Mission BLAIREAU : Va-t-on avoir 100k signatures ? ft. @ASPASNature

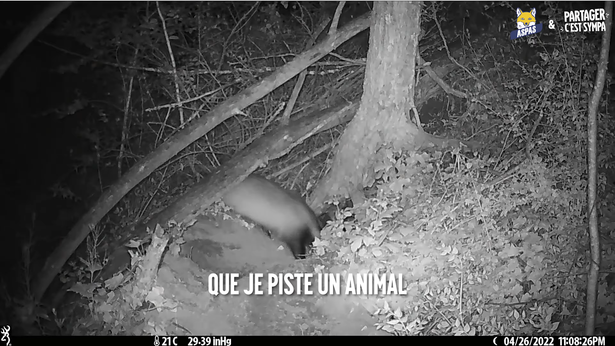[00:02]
Voilà quatre mois que je pose des pièges photos, que je piste un animal qu'on trouve pourtant partout,
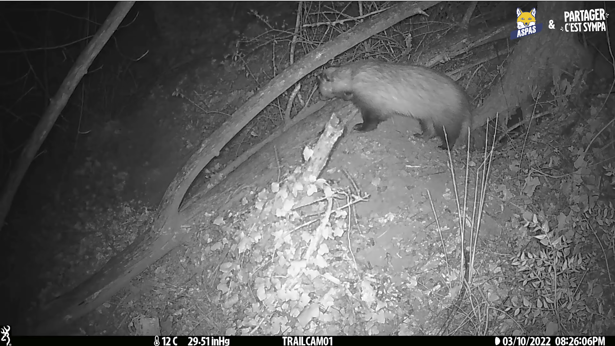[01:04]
musclé, petites oreilles rondes, museau allongé et masque bicolore.
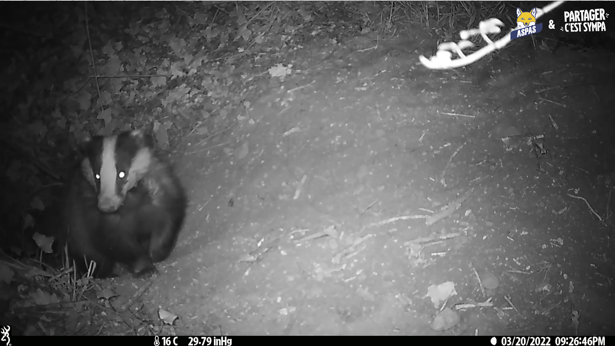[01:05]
Un bien beau blaireau. J'ai découvert une bestiole étonnamment proprette. Elle fait un bon 200 mètres de rando pour se rendre sur le pot. Ou plutôt sur cette peau.
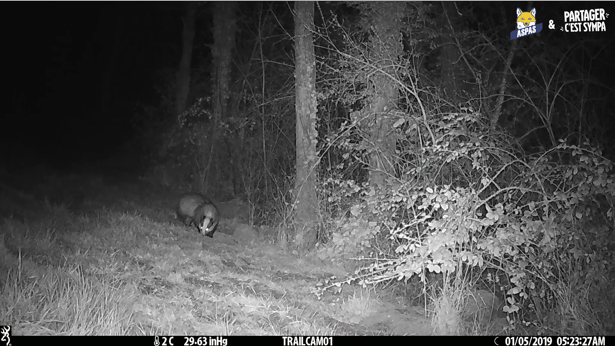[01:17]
Des petits trous qu'elle creuse pour y déposer son auguste caca matinal.
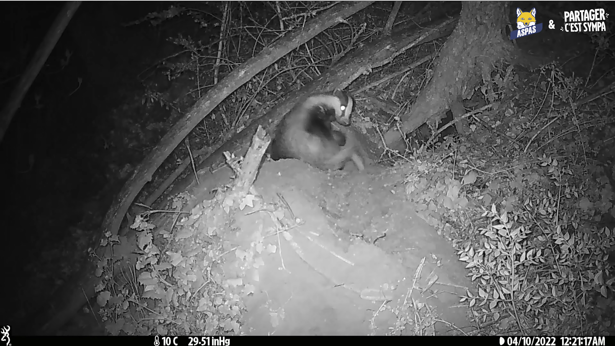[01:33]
Mais si on ne lui roule pas dessus, ça peut aller jusqu'à 10 ans facile. Qu'il passe bien 10 minutes à se toiletter au réveil.
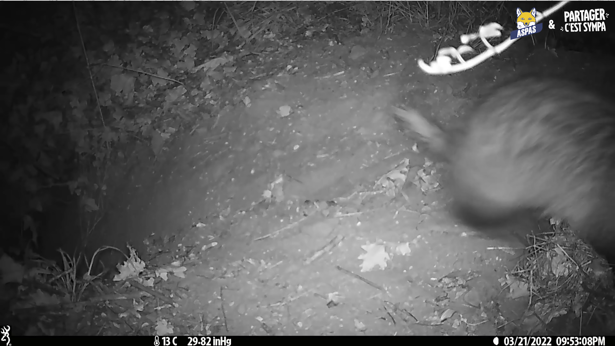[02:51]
Il aime dormir sur une belle couche de feuilles plutôt que sur la terre. Et là encore, pendant plusieurs jours, je l'ai vu aménager son matelas de feuilles au point de prendre conscience qu'en fait son terrier, il doit être sacrément grand.